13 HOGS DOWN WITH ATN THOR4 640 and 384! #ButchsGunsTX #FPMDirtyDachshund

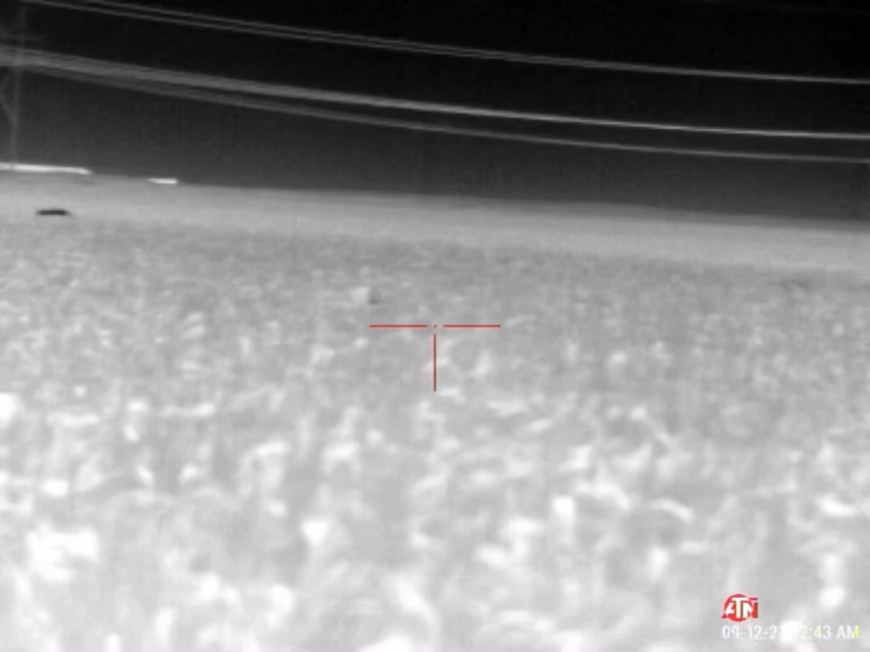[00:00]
Let him come at us. Chasing us.
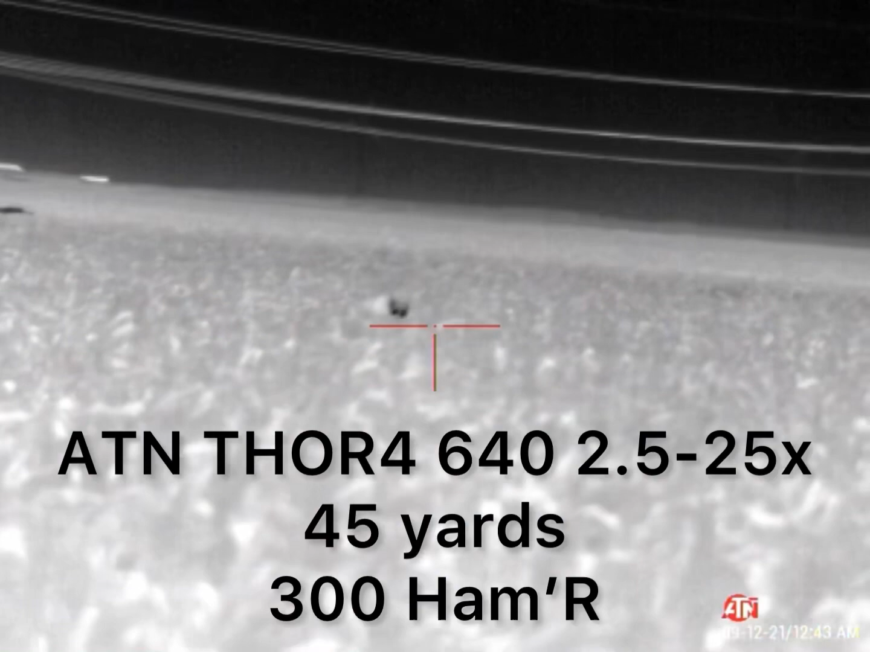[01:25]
I'm gonna open my door. Chasing this. Hey, hey, hey, hey, sir.
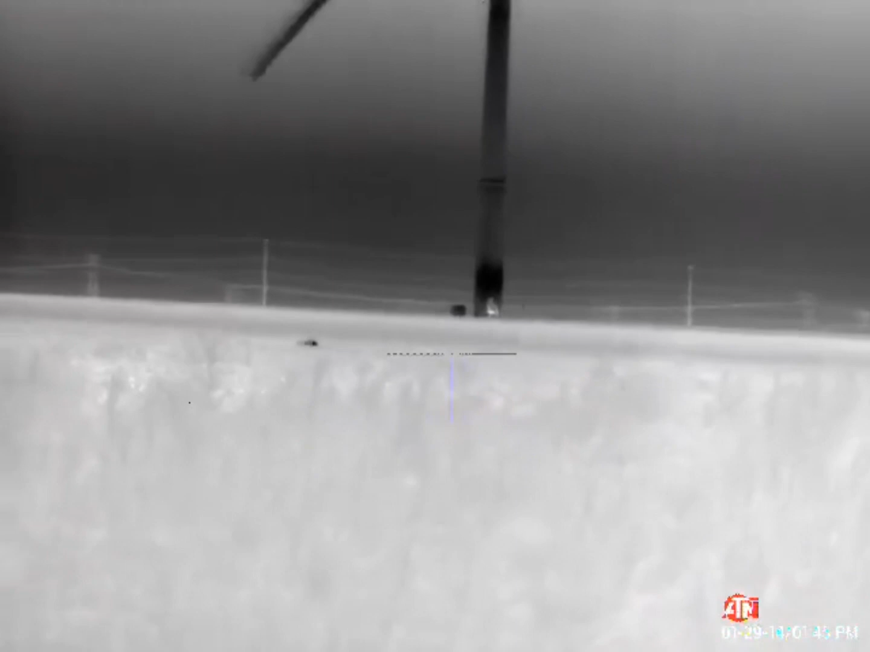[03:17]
Cut it. Oh, there's a shot.
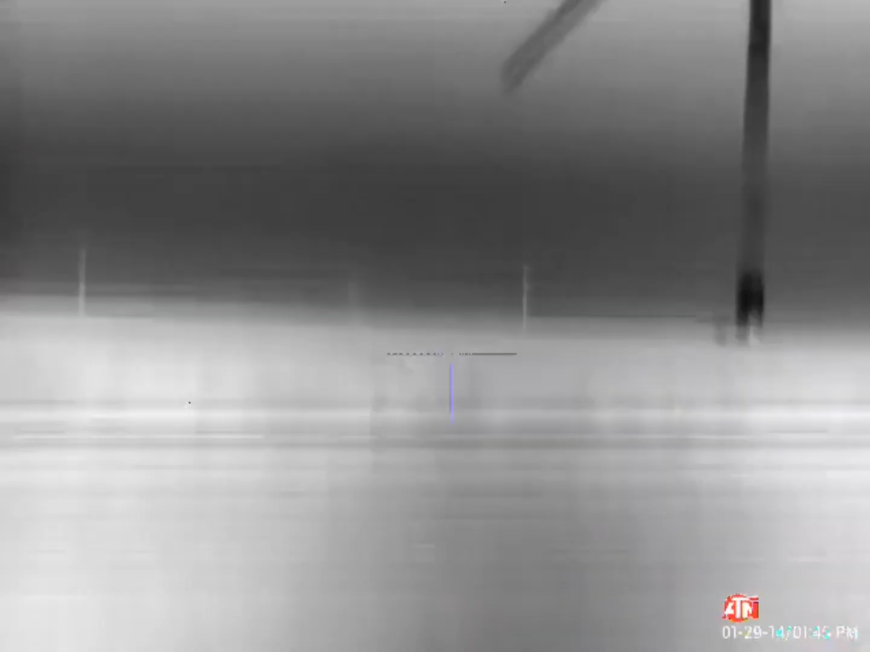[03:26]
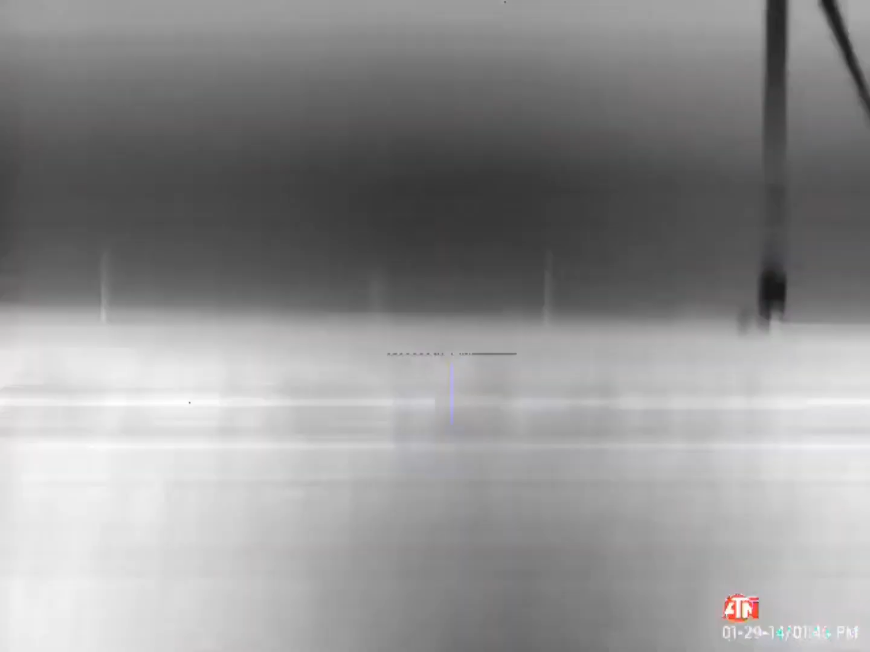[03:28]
He's down. No, he ain't.
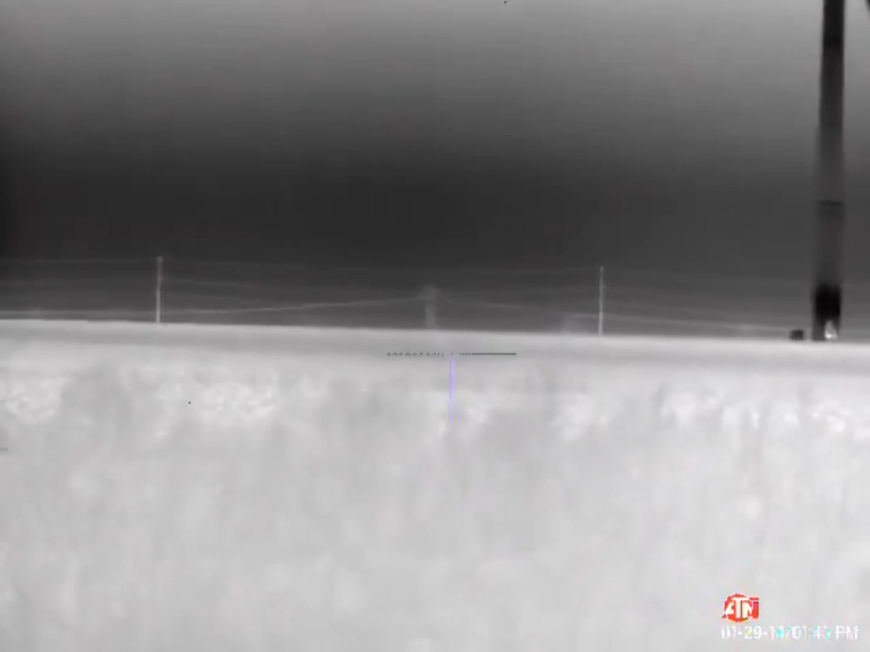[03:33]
Damn it. Yeah, he is. He is rolling around.
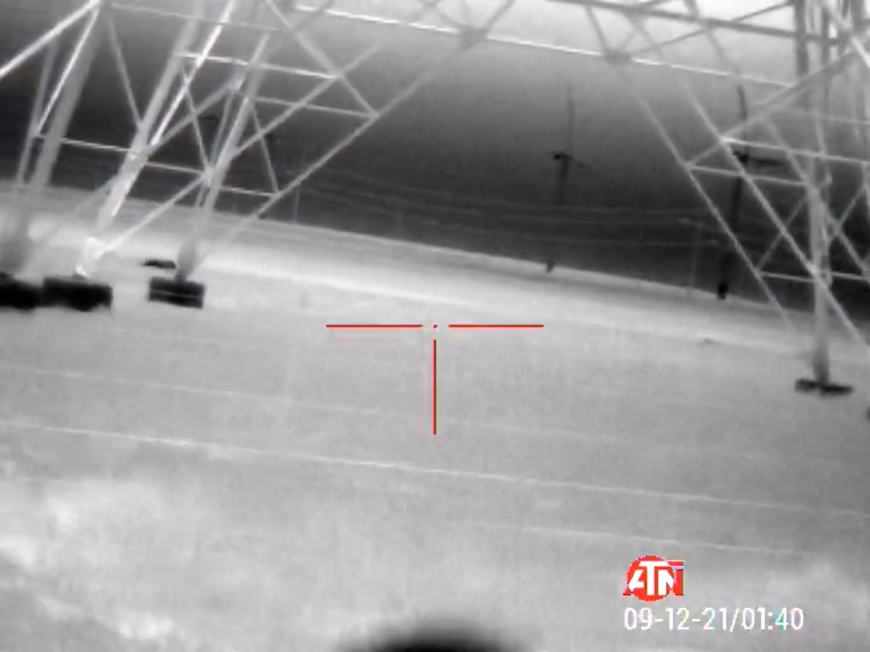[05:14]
Did you really? Yep, there's another one.